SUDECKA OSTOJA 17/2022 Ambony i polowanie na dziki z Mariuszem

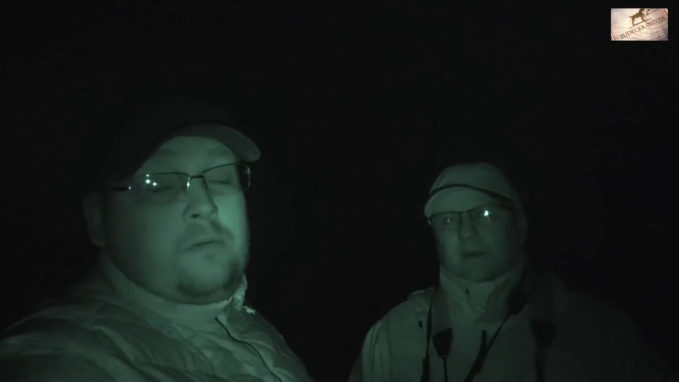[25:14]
Także coś do dokończenia tego planu jeszcze mamy, parę sztuk. No ale głównie się dzisiaj polujemy na dziki, więc idziemy się przejść. Poszukamy tych dzików. Dokładnie. No i co? No i my ruszamy. Teraz obraz się pewnie przełączy na termo. Będziecie widzieli z Terma. Będziemy nagrywać Zajsem. Mamy księżyc. Tak, mamy księżyc. Mariuszek dzisiaj optyka
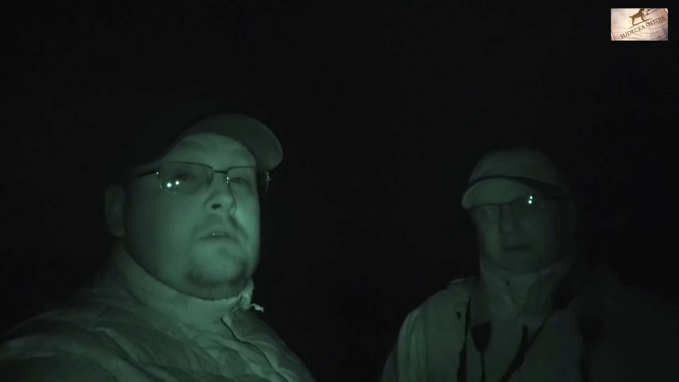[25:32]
z nasadką, także będziemy prowadzić ostrzał redukcyjny, bo już za słowa łapią, cuda nam wypisują. Niech idziemy polować na dziki, a jednocześnie tak naprawdę to idziemy po dzika, więc ruszamy na podchód.
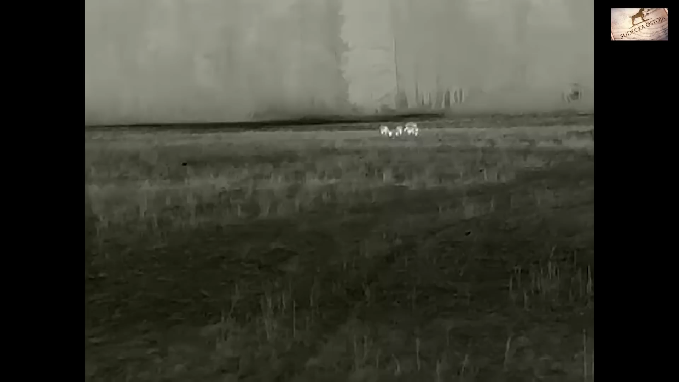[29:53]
Słuchajcie, są dziki, jest tacha dzików daleko pod lasem, nie wiem, to jest 12 ich tam jest, nie?
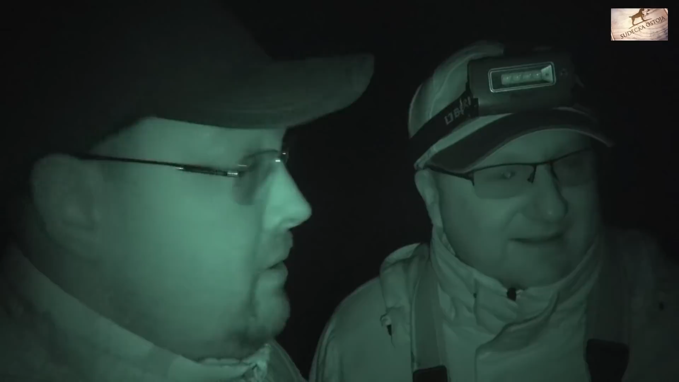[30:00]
No ale przed nimi jest pojedynczy dzik, nieduży, jakiś taki, ja nie wiem, daje 15, może 20 kilo. No dokładnie, tak, nie większy.